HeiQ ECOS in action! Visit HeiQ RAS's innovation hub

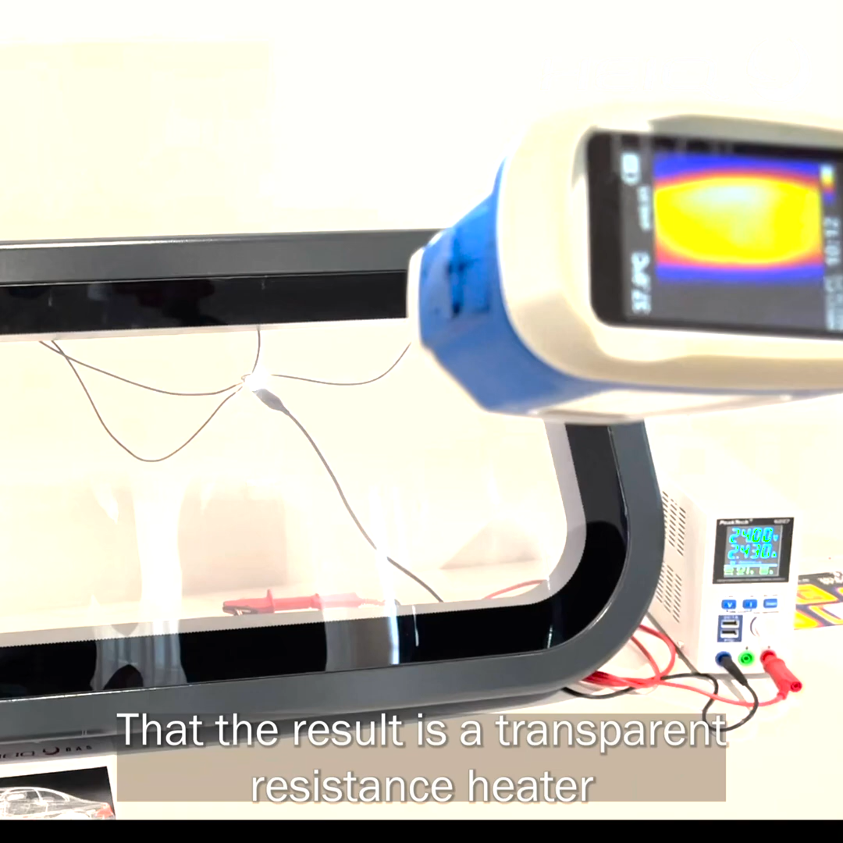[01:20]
You can see here in this heating camera that the result is a transparent, resistant heater.
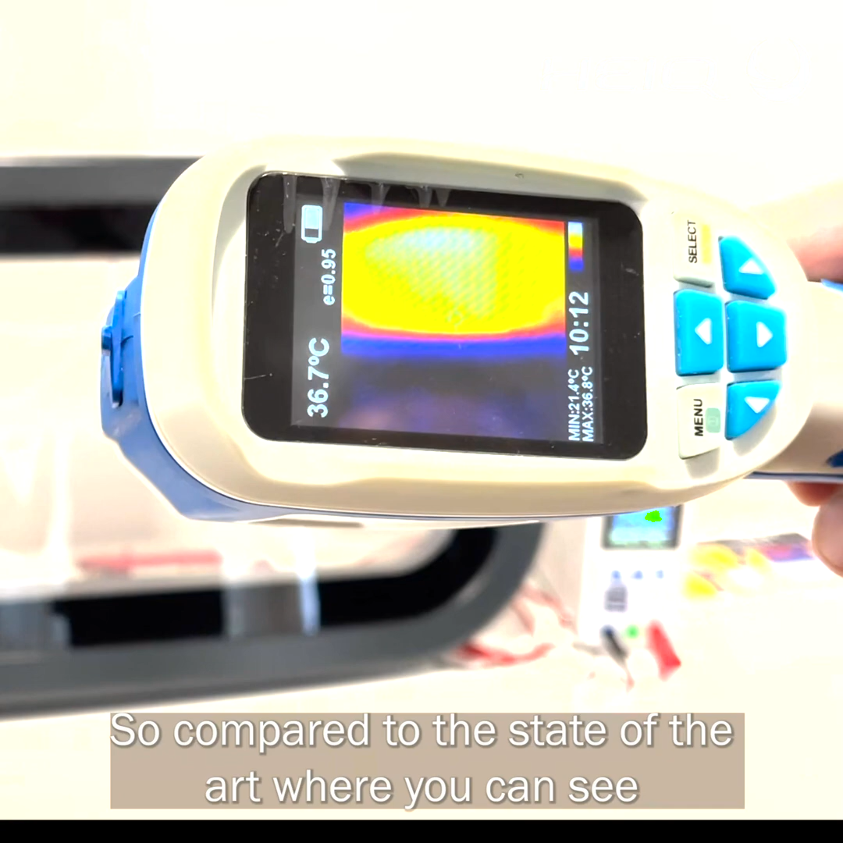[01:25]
On screen: spot 36.7°C, max 36.8°C, min 21.4°C
So compared to the state of the art, here you can see these printed lines on the surface.